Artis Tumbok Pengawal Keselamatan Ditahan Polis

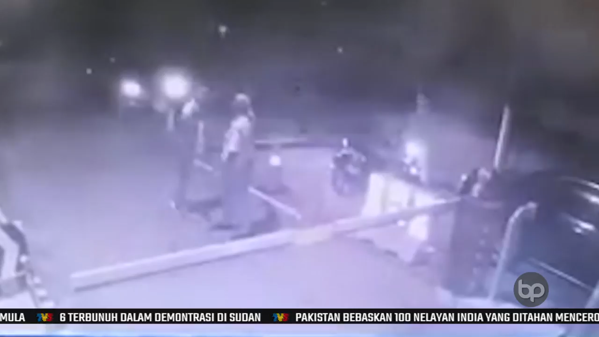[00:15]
Artis berusia 49 tahun itu yang pernah menganggotai sebuah kumpulan pelawak dijangka di reman hari ini. Dalam kejadian itu,
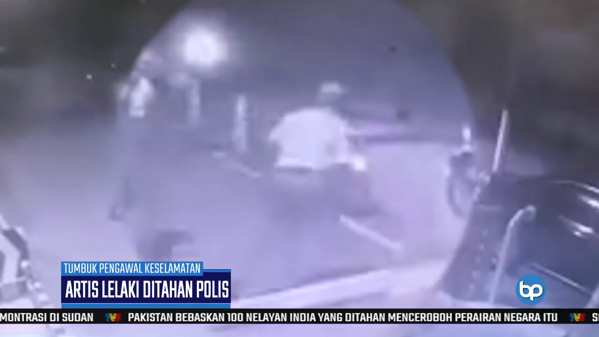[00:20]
pelawak berusia 49 tahun itu yang membantu kereta jenis potong perdana dilaporkan memasuki kawasan kediaman itu tanpa kebenaran. Dipercaya akibat berang kenderaan yang dihalang ketika keluar, artis lelaki itu keluar dari kereta sebelum menuju ke arah pegawal keselamatan dan berlaku pertengkaran.